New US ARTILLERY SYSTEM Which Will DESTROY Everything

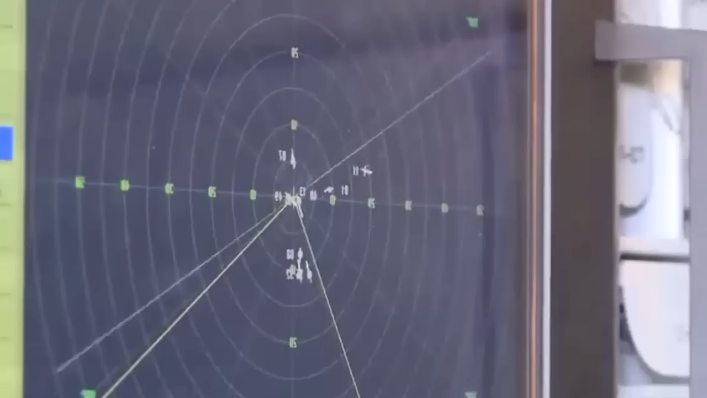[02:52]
It only has to lock onto the target and start shooting. The Pantsir S1 carries 1400 rounds of ammunition, while the Skynex carries 2600, nearly twice as much.